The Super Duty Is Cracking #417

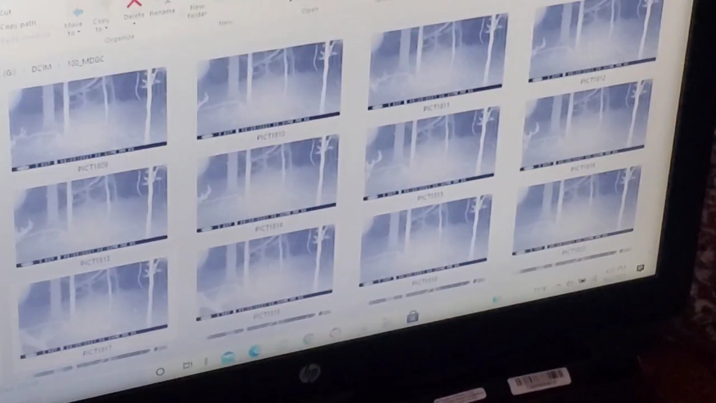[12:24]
This guy's skittish. He don't like cameras. Zoom in on it or make it bigger.
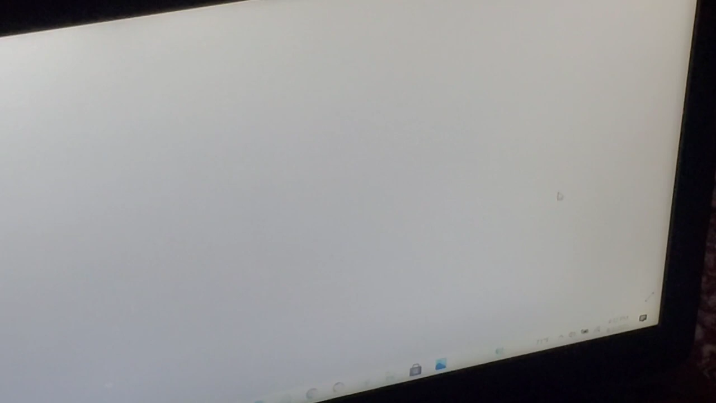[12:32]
Hey, there you go. And he knows it's there. Yeah.
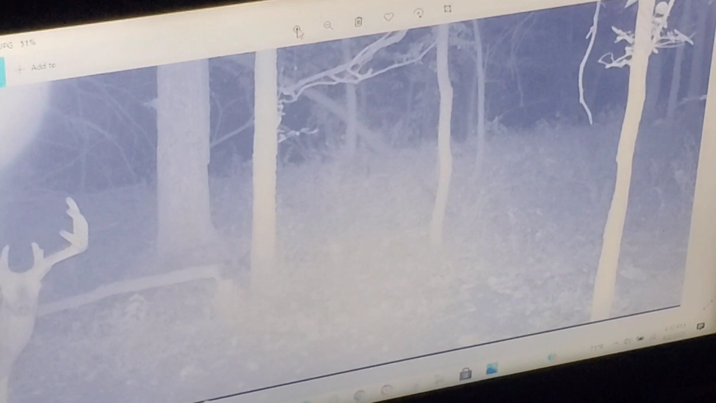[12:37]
He's like, hello, Mr. Camera. Yeah.